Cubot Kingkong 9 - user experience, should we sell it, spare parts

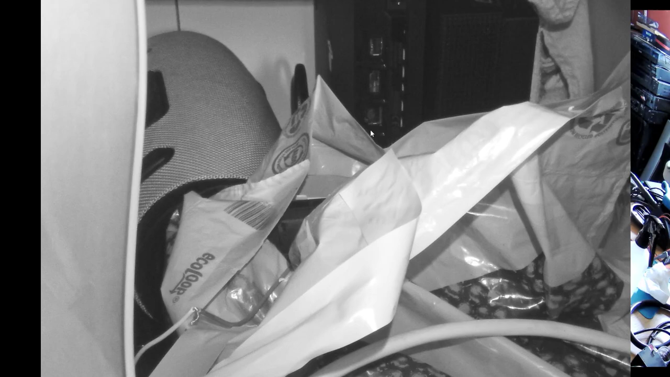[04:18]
so that's with a night vision on you can see clearer um it's not great
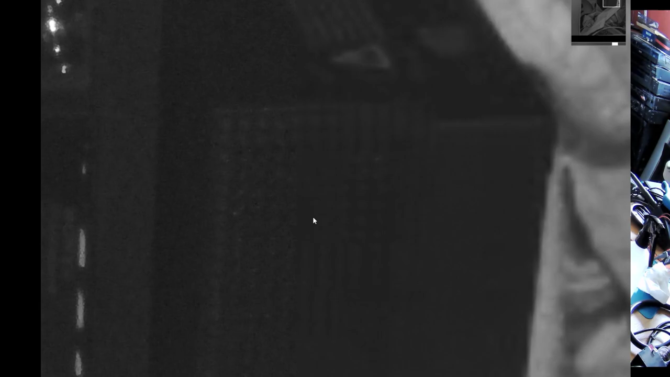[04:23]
but you can see that it's one x yes here this i think it's playstation 4 slim i think and now